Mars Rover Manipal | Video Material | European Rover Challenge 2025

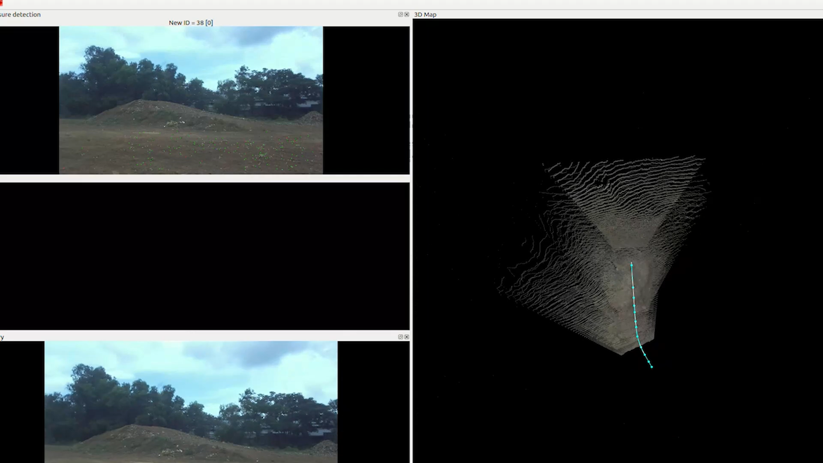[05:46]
Our tab map uses odometry and Z2I depth images to
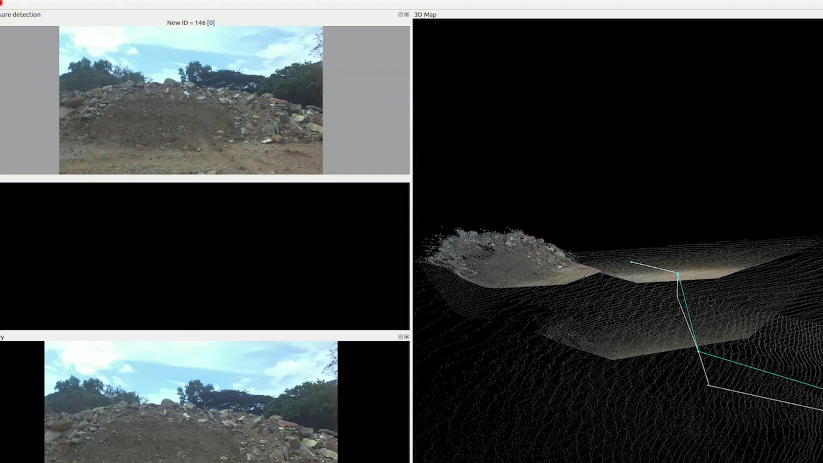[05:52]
create a 3D map classifying points as obstacles based on slope.